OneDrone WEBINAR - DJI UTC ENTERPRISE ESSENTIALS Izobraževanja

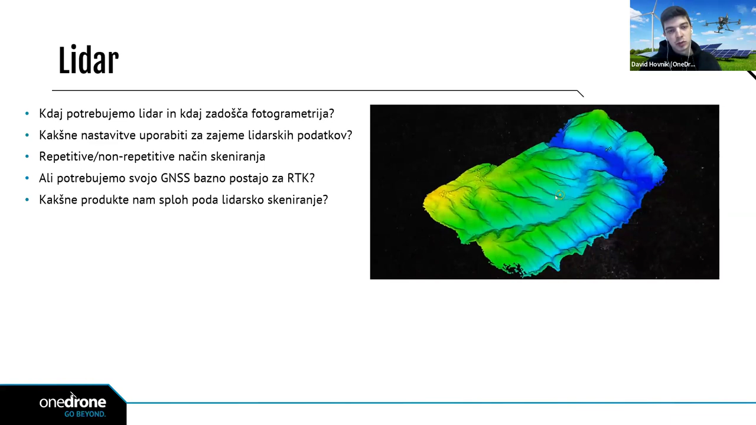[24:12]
Se pravi, pa imamo tudi recimo načine skeniranja, repetitiv, način skeniranja, ali pa non-repetitiv, kdaj katerega uporabiti, kaj so lasnosti posameznega načina skeniranja. Tudi recimo pregledi objektov, kako v bistvu jih zoptimizirati,